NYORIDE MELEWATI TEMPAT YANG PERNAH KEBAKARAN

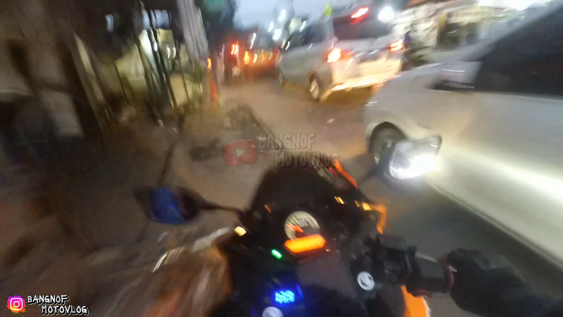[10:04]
Oke Oke Cuy Bisa Bisa Lewat Lewat Jalus Crio Cuy